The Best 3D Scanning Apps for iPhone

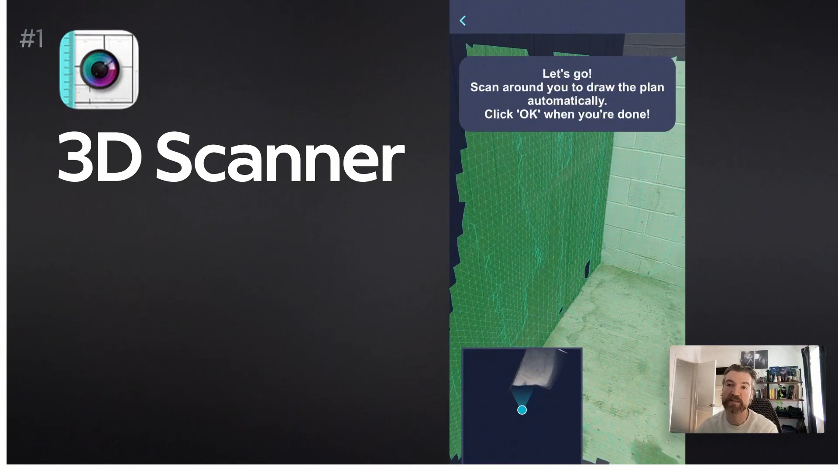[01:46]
Had some pretty cool nice prompts to help you scan. At first it's not obvious how you do it, so it's good to have those helpful tips. The map at the bottom is really nice to show you what's left.
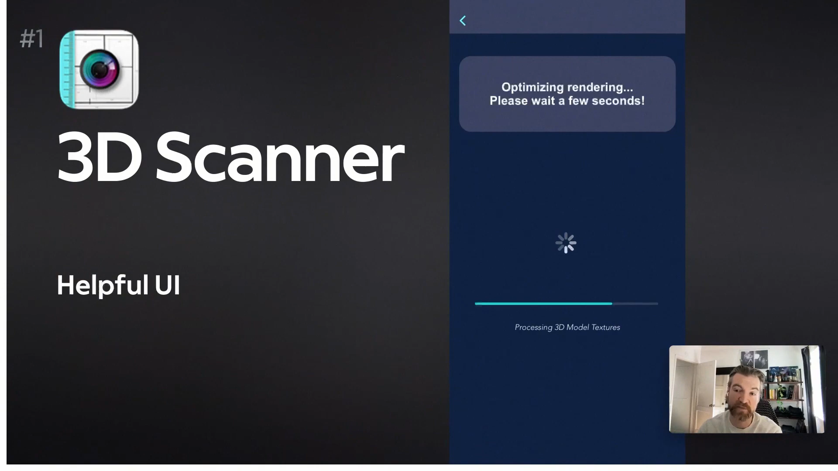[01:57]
This preview looked good, it had textures, it shows it has export options, but the problem was,
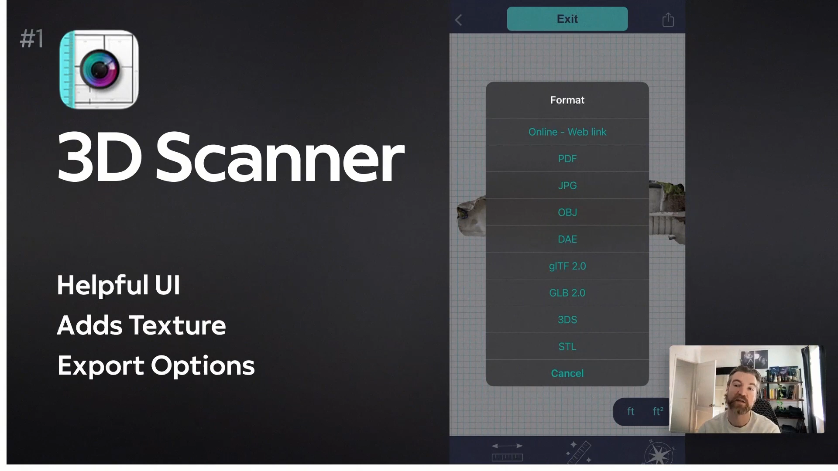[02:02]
is we had to pay to use it, and there's so many great free options that it was hard to justify. No model to test. Second is the 3D scanner app.
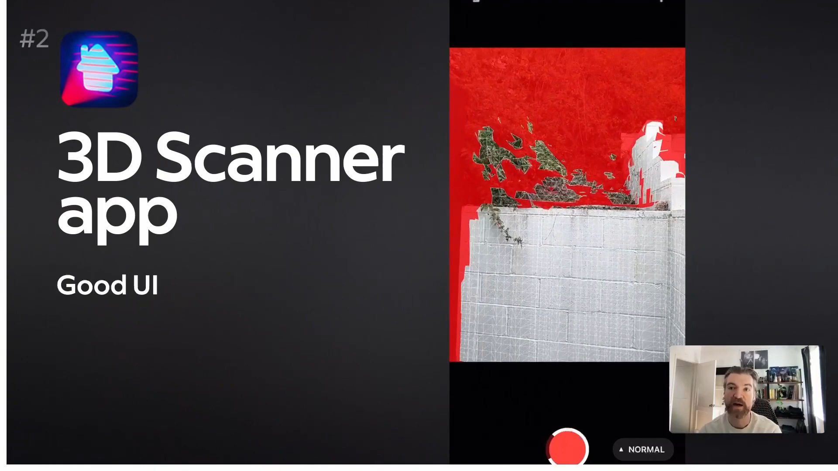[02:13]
Similar UI, which is great, has that red preview to show you what's scanning, what hasn't. We should have the map, but this one is free to use.
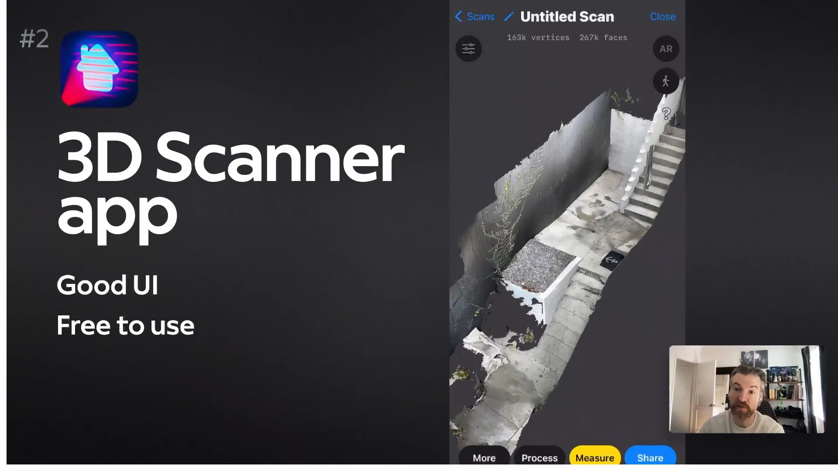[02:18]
The textures are really good, and it's got all the export options you need for free. So this one's excellent.
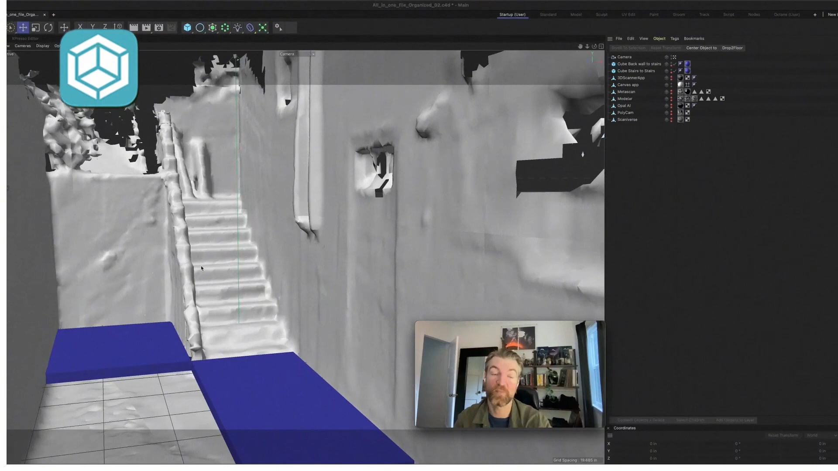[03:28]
Unfortunately, the textures didn't come in. It would have been nice to see this all flesh out.
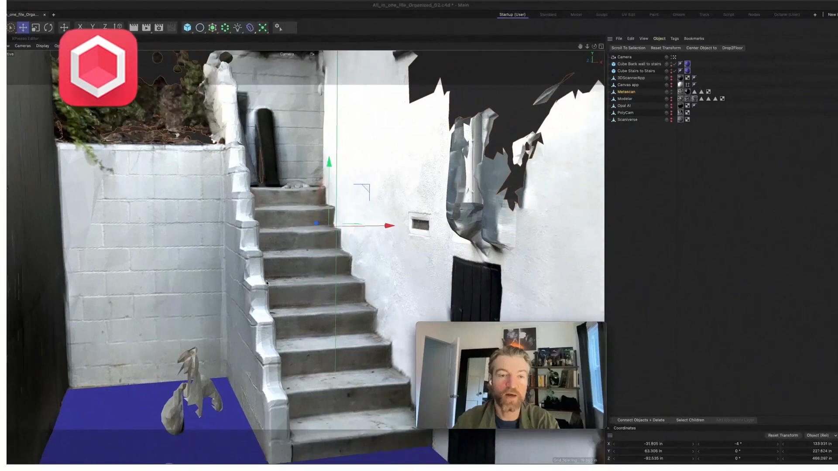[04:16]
One knock against it, though, is it did produce some sort of weird shapes and blobs here.
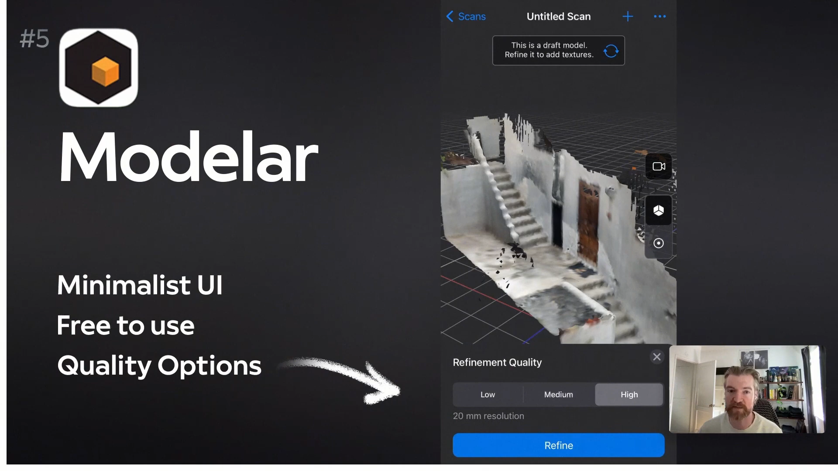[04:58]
Got multiple export formats, which is great.
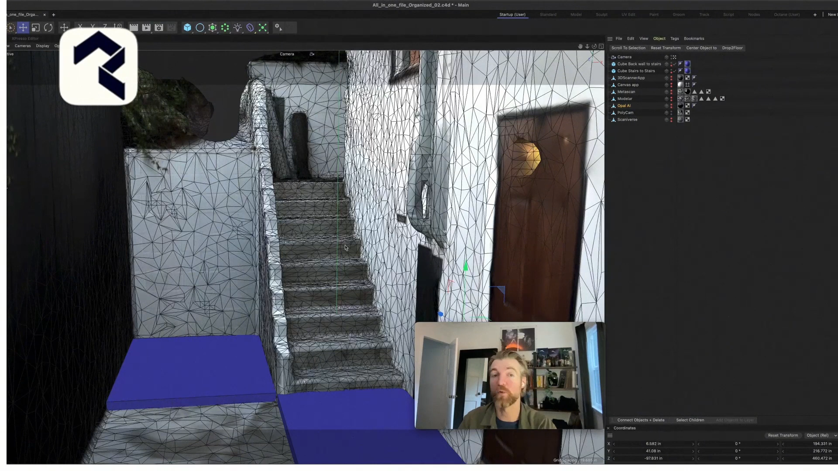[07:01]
Something that stands out is it's lower poly, meaning it's a less dense model, which gives you some rounding, less detail. But it's also good if that detail isn't doing much, if it's just a straight wall or something.
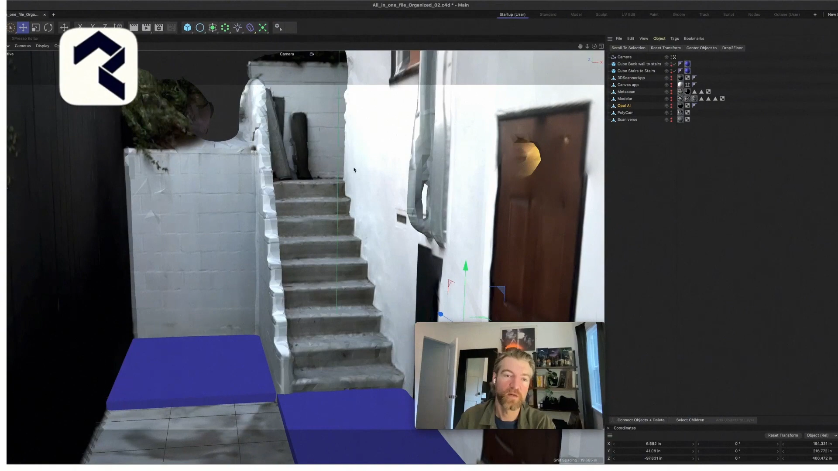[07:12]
So I'm not sure if the paid, it says the world's best. I mean, I'm not sure if when you pay for it, it allocks some super incredible scanning. But I do see some promising results. These walls are very straight. You see this vent thing here turned out really good. Maybe there's something to it.
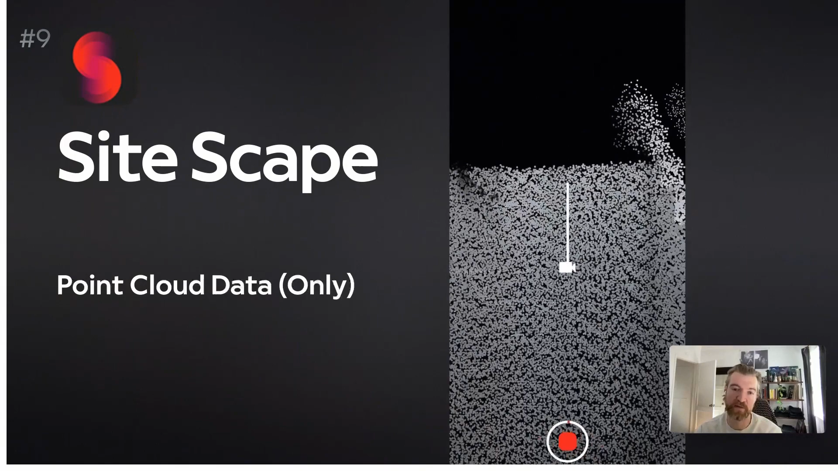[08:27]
which is different than a 3D model and it's hard to import it into many projects.
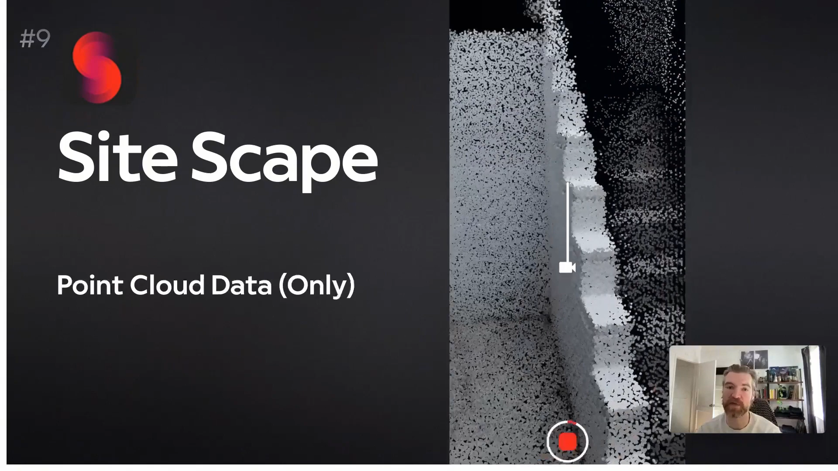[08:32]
Although this is free to use and the point cloud data is very detailed, which is very nice, but you can export it and you can use it on most apps.